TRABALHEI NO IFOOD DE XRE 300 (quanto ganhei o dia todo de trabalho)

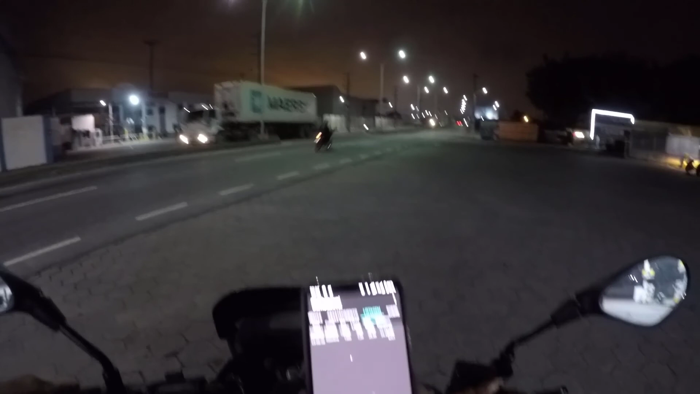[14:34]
60, 70 por hora, por aí. Entendeu? Devagarinho, sem esticar muito. Mais ou menos isso aí. Então, para vocês terem uma base. Então é isso, rapaziada.